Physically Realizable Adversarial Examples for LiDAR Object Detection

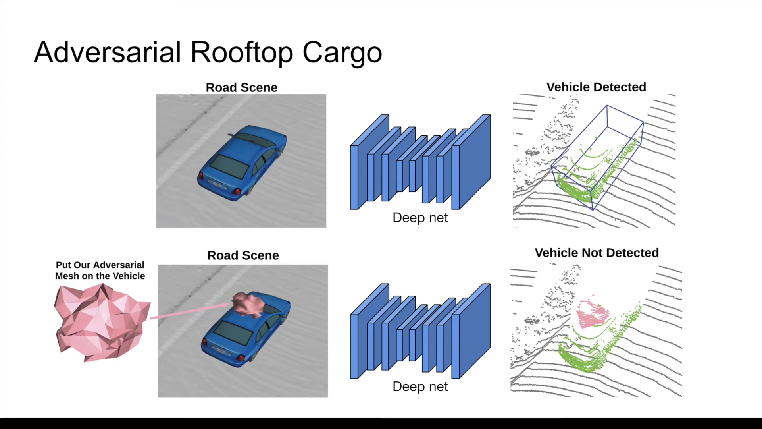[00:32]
Furthermore, the adversary is input-agnostic and can hide any type of vehicle at any location with high probability.